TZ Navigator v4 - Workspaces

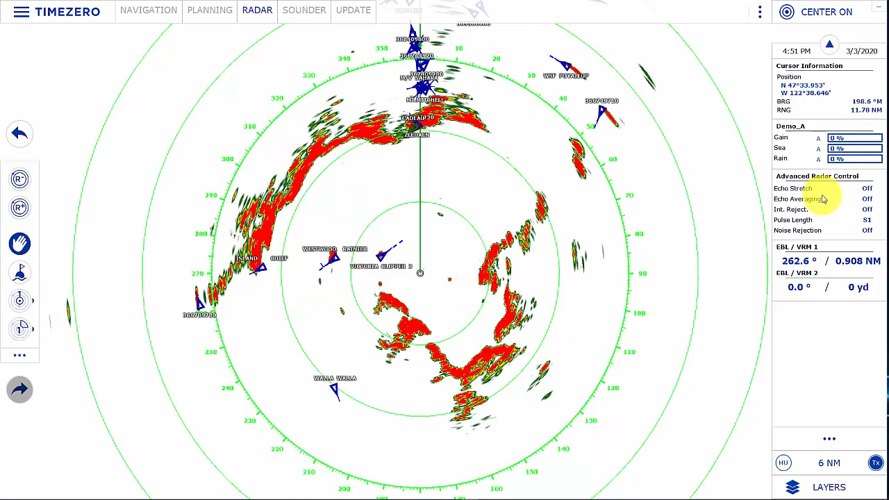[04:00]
gain control, variable range markers, as well as advanced radar control. You can change the range. You can change the orientation from heads up to north up, transmit to standby.
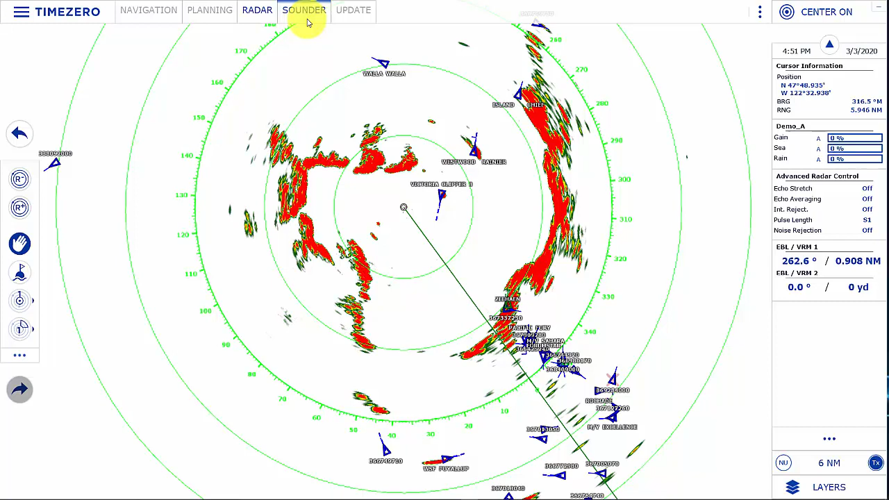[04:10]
In the sounder workspace, this is where you get access to a sounder if you have a Furuno network sounder. The compatible sounders are the DFF1, the BBDS1, the DFF1 UHD, the DFF3, and the internal sounder in a TZ Touch 2. To add a new workspace, click on the configure workspace button at the top and we give you a number of different choices including dual radar,
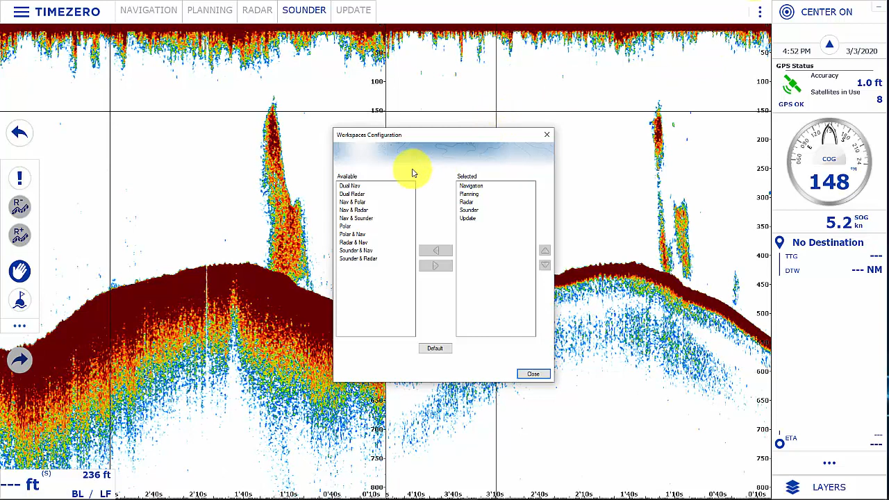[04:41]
maybe nav and radar, or nav and sounder, and
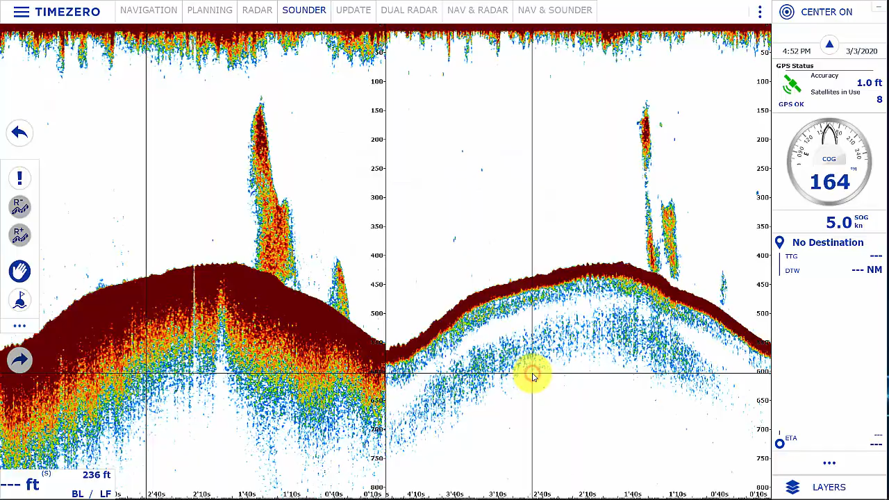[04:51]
On screen: speed 5.0 kn
depending on which workspace you select,
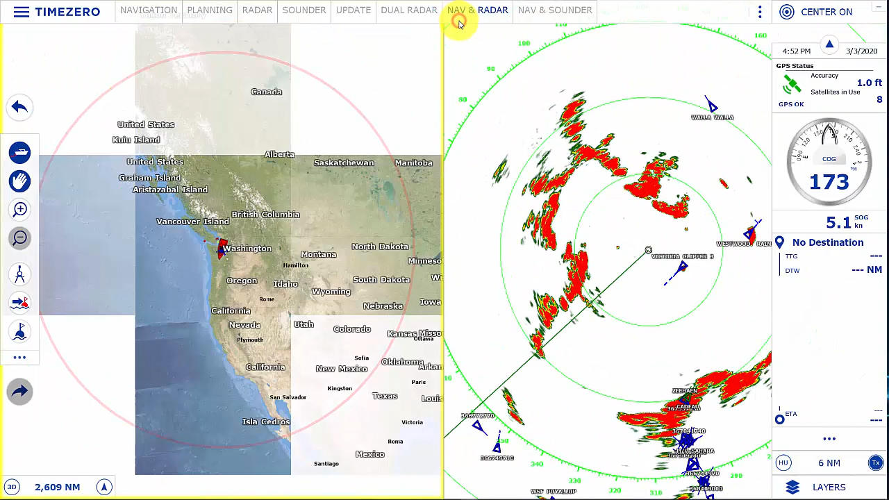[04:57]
you'll get various choices for those configurations. You'll notice that you can also switch instead of nav and sounder.